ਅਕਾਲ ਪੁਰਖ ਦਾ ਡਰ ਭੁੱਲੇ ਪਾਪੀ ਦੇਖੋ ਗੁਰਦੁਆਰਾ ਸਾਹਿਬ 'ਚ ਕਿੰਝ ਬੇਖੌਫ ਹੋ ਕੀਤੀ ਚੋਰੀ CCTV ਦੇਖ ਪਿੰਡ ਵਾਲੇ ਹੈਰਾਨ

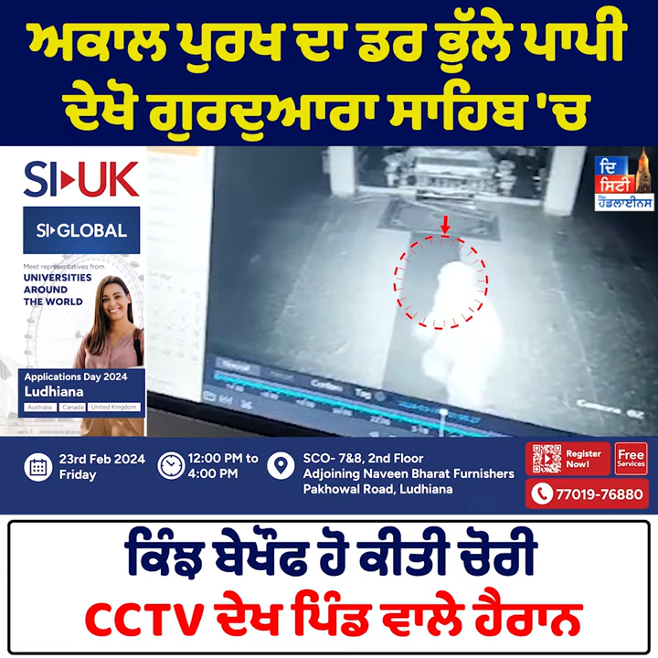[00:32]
ਸਵੇਰੇ ਜੀ 1:30 ਵਜੇ ਦੇ ਗੇਟ ਦੇ ਵਿੱਚ ਬਾਬਾ ਜੀ ਵੱਲੋਂ ਫੋਨ ਕੀਤਾ ਗਿਆ ਵੀ ਗੁਰਦੁਆਰੇ ਜਿਹੜੀ ਆ ਵੀ ਆ ਮਦਭਾਗੀ ਜਿਹੜੀ ਘਟਨਾ ਜਿਹੜੀ ਵਾਪਰ ਗਈ ਆ।
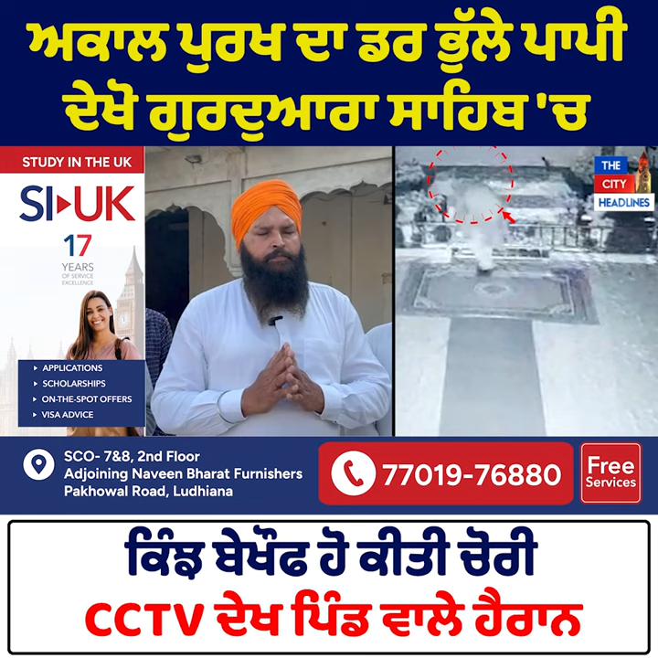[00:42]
ਅਤੇ ਸਵੇਰੇ ਜਦੋਂ ਗੁਰਦੁਆਰੇ ਫਿਰ ਸਾਰੀ ਸੰਗਤ ਇਕੱਠੀ ਹੋਈ ਆ, ਜਦੋਂ ਆਣ ਕੇ ਵੇਖਿਆ ਗਿਆ ਆ ਅਤੇ ਉਹਦੇ ਵੱਲੋਂ ਜਿਹੜੇ ਵੀ ਜਿਹਨੇ ਕੀਤੀ ਆ ਮਦਭਾਗੀ ਘਟਨਾ, ਉਹਦੇ ਵੱਲੋਂ ਜਿਹੜਾ ਦਰਵਾਜ਼ਾ ਮੇਨ ਜਿਹੜਾ ਉਹ ਭੰਨਿਆ ਗਿਆ ਆ,